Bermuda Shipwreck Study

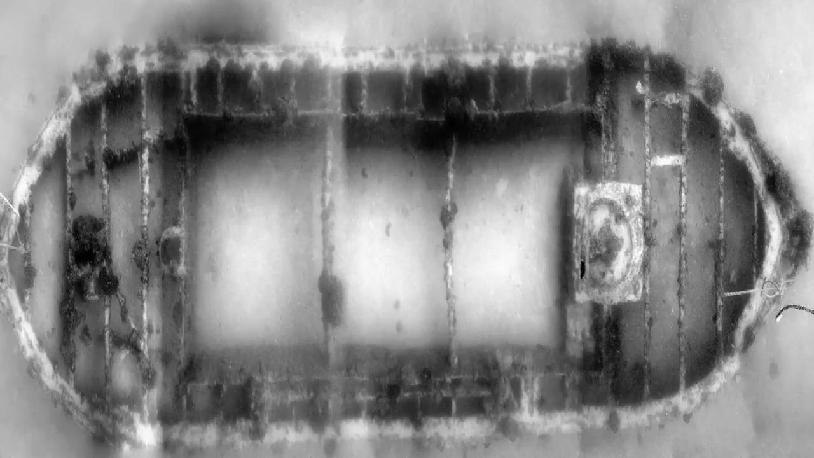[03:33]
In many ways we're sort of like fleas trying to map an elephant. You can't see the entire vessel at once unless you map it out,